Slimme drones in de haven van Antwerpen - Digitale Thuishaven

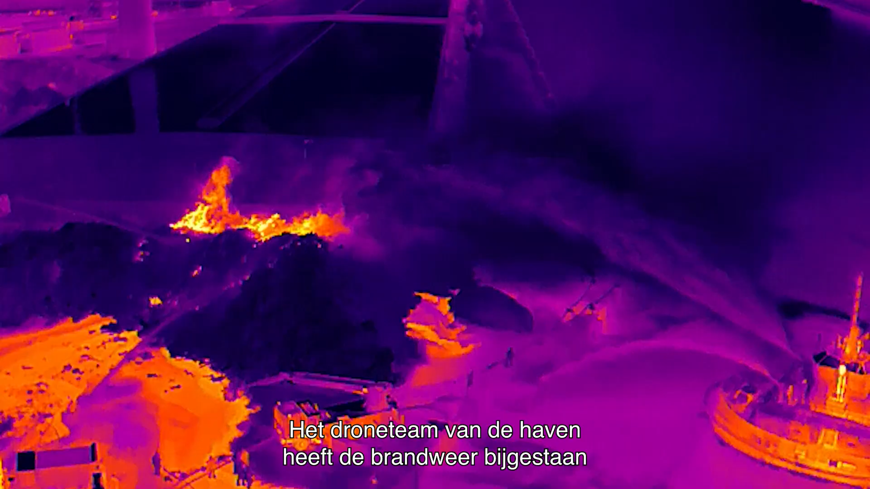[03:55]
The Port of Antwerp drone team supported the fire department by streaming live footage of the fire over a 5G network.
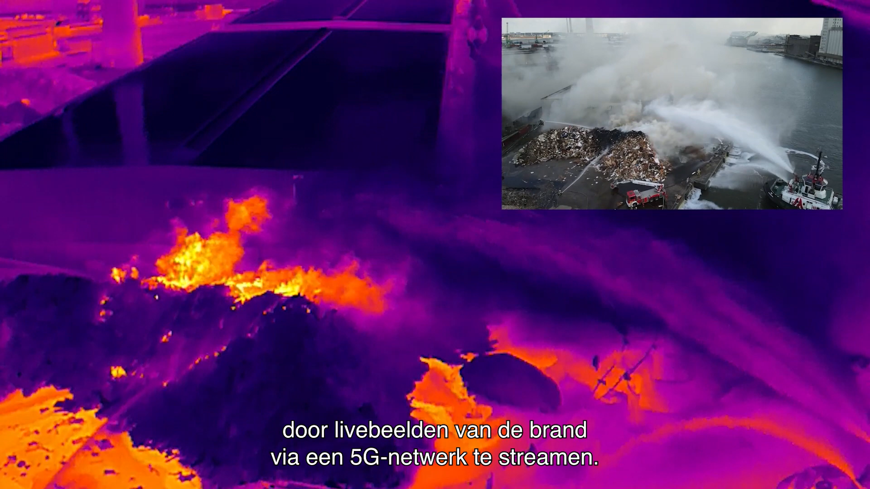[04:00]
The drone images were a combination of standard RGB images and infrared footage.